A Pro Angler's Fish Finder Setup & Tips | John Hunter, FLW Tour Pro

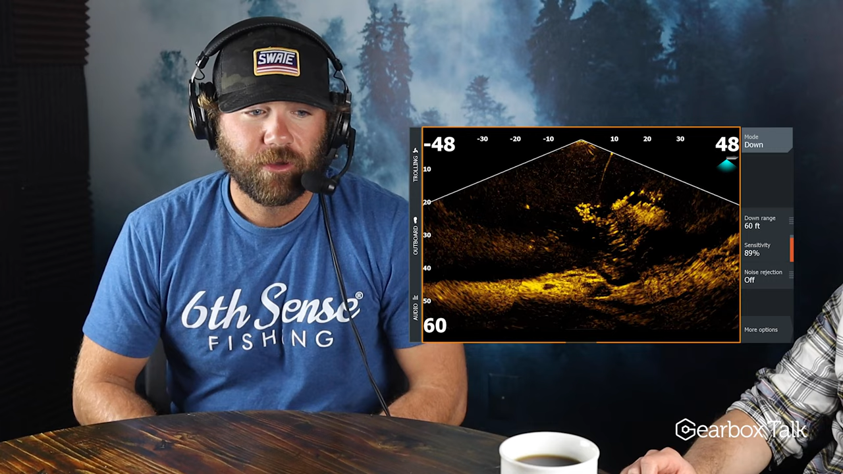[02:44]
It's called Active Target, which is the most latest technology in the fish finder industry. And it's a must for me when I'm competing against all the other guys who have it.
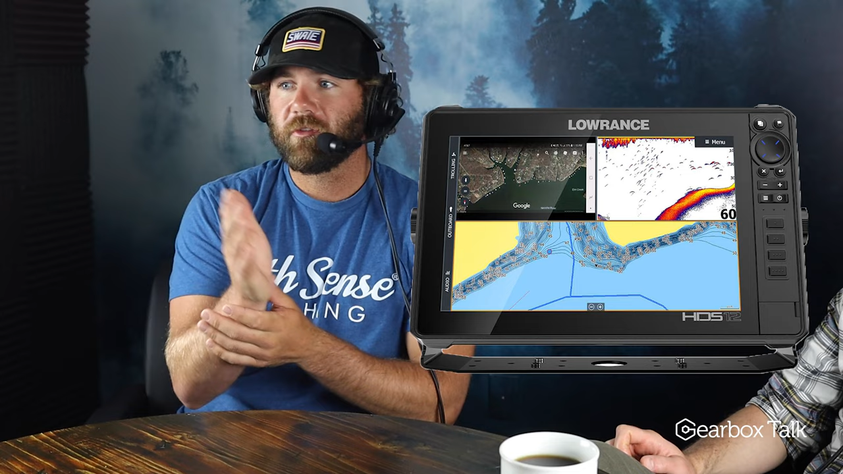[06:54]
It shows you where your boat is, it shows you where you're pointing, show you, you can have a track to show you where you have been. So, um, then you also have a map that displays all the contour lines, drops, breaks, ledges.
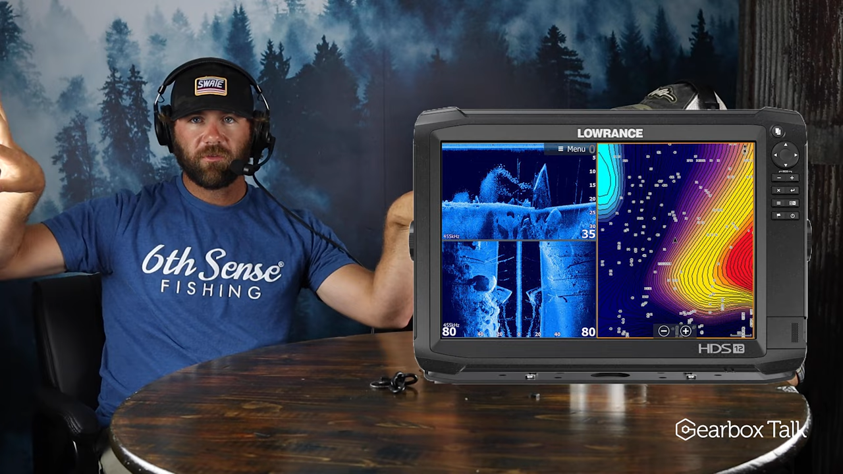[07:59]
And then you're seeing both sides, um, of the graph and you can actually see a lot of times
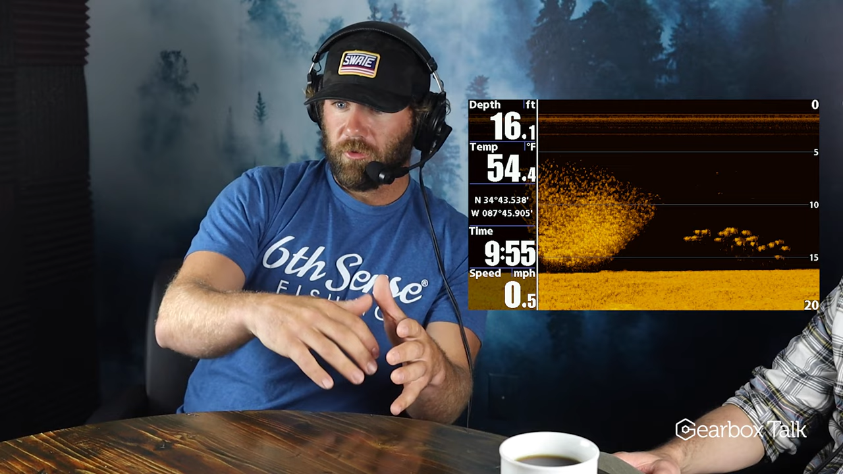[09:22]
On screen: depth 16.1 ft, water 54.4°F, speed 0.5 mph
or just on a break on a ledge, they'll look like little cotton balls. It's the best way I can explain it.
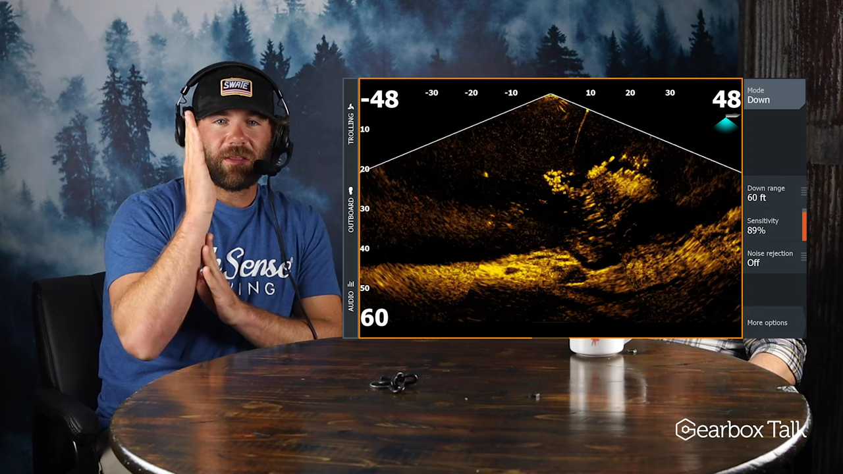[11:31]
You can literally, it, it, you set it to look out 80 feet in front of your trolling motor, wherever your trolling motor is pointing, you can turn it and it will see out in front of you.
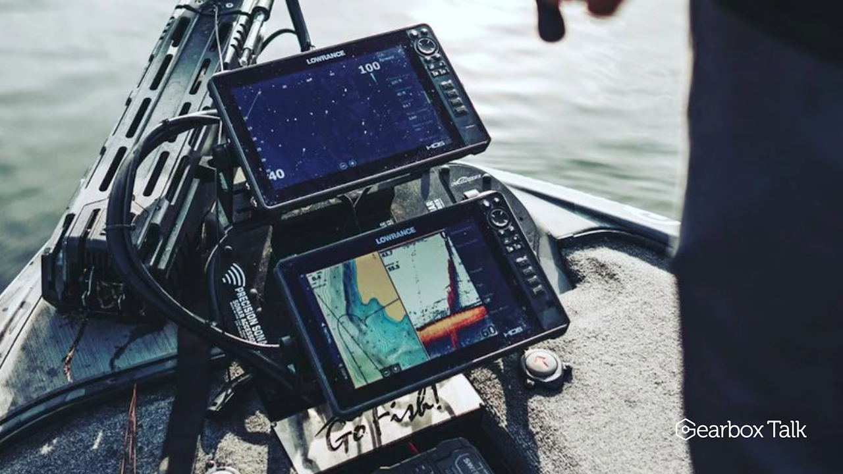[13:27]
And then my other unit I use for mapping in 2D, which I probably don't need a full big unit for that, but I like. Where's that, where's that fourth unit going?